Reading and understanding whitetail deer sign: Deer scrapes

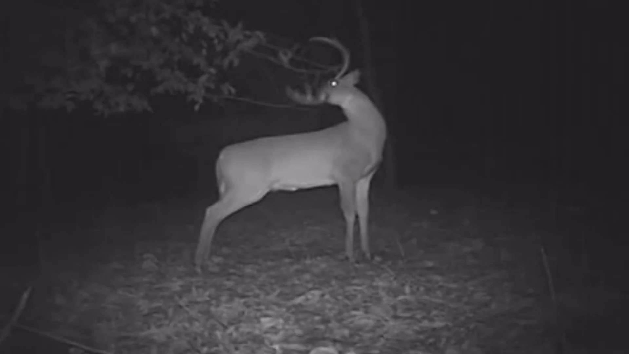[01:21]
Now, if you ain't ever seen it happen, a scrape is made whenever a buck piles up the ground, then he'll do what's called rub urinate. This is when he urinates down the back of his legs and rubs his tarsal gland together.